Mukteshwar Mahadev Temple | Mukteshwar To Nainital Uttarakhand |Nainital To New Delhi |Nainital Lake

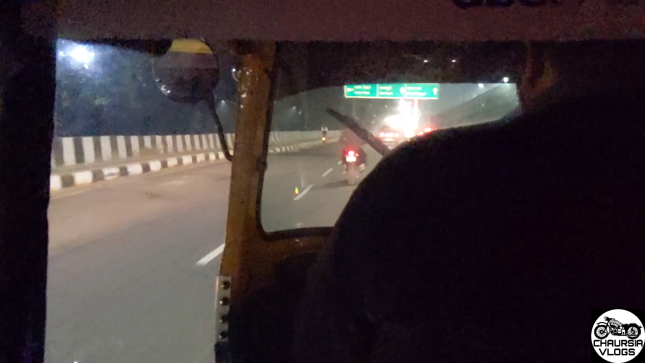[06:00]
ओके सो फाइनली गाइस अब हमने अपना कहते हैं रॉबिन भाई और गौरव भाई को हमने अलविदा कर दिया है और यहाँ से धोला कुआं से मैंने क्या कहते हैं कैब पकड़ लिया, अब यहाँ से कैब पकड़ के सॉरी ऑटो पकड़ लिया मैंने,
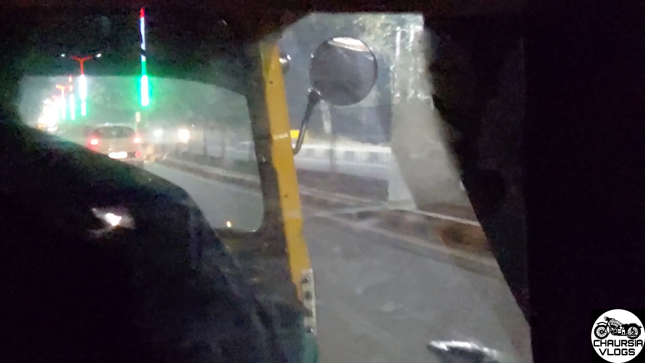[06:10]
बस आप सीधा घर पहुँचते हैं यहाँ से डायरेक्ट फटाफट, उसके बाद फिर आगे आपको बताता हूँ मैं।